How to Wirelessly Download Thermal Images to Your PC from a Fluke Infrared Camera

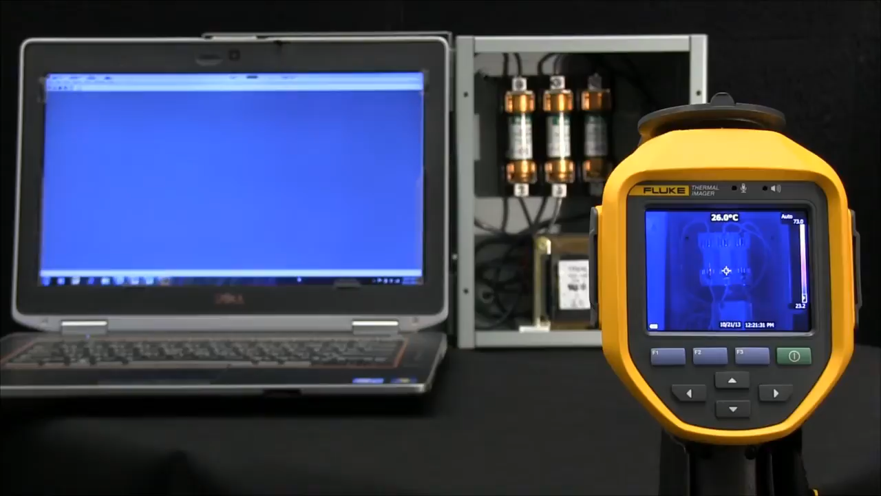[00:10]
On screen: spot 26.0°C
or 200 series thermal image camera, we need to go ahead and enable Wi-Fi on our camera first. Let's go ahead and hit the touch screen, go into settings, into wireless, and then let's turn on the Wi-Fi hotspot. Once we've established this, you'll see an icon in the upper left-hand corner that says Wi-Fi. As we move to our PC, we want to make sure that we pull in that camera. In here, I've called this camera by a certain name, called the flute camera.
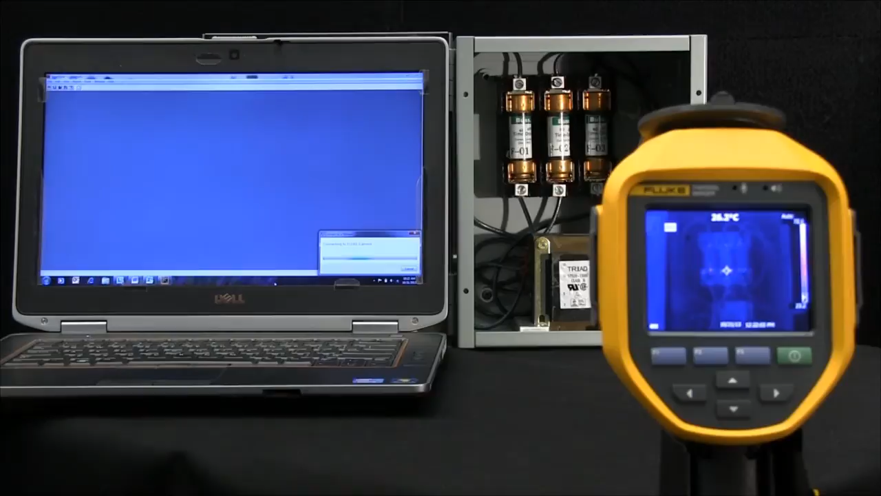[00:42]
I'll go ahead and double click, enabling that communication link between the camera and the PC, and then you'll see an icon pop up in this upper left-hand portion of the screen that tells us that we've made communication, and now we can go ahead and work within this.
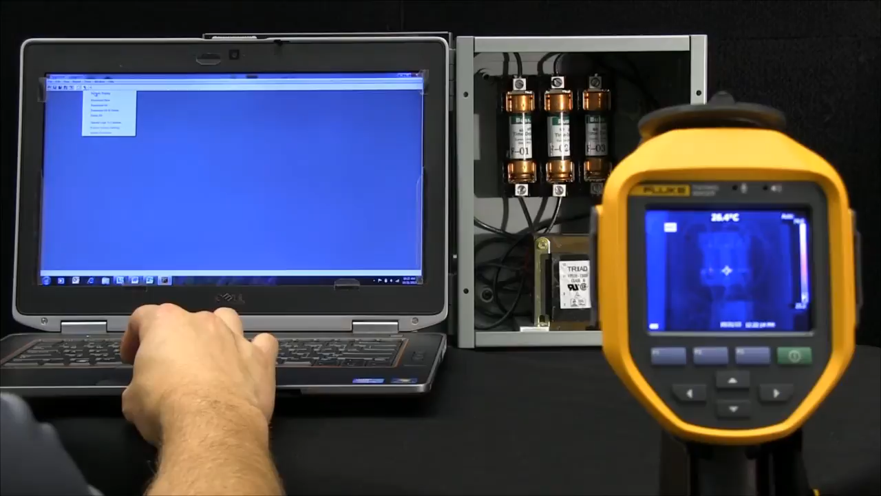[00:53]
So here, if I wanted to download all my new images, I would select a location to do that, and simply transfer those images wirelessly, and thus giving us information here about when we did this, using a time and date stamp.